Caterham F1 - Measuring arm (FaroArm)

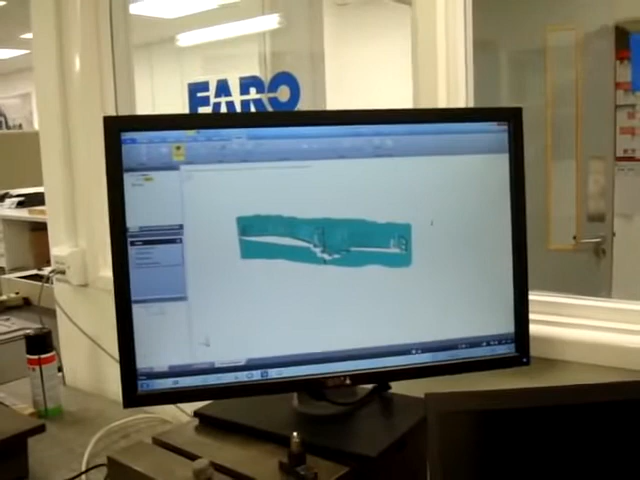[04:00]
As you can see, what effectively this and those do is you have to have the probe comes down, touches the surface, and then goes off and touches it again, and touches it again. Oh, okay, right. Whereas this does millions of points of measurement within the time it takes you to see it there.
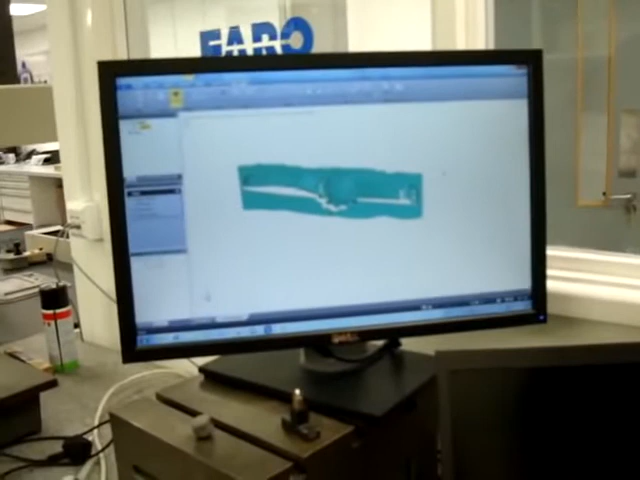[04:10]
Yeah, so, yeah, as for how many points that is, I don't know.
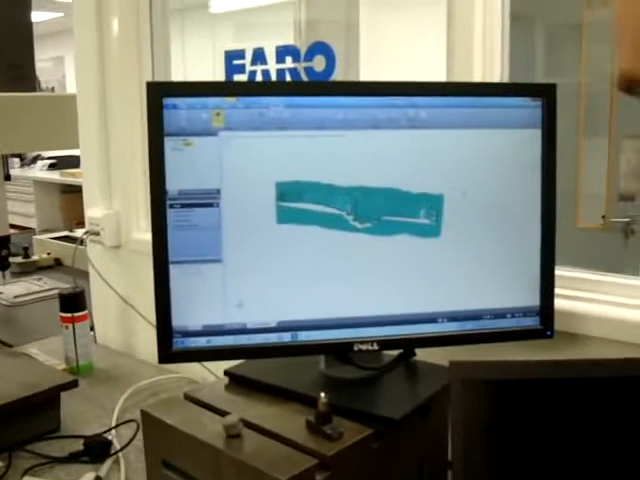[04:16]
It's more than ten, but it'll probably be... Can you imagine Charles Pick's seat is 12.1 million points of measurement.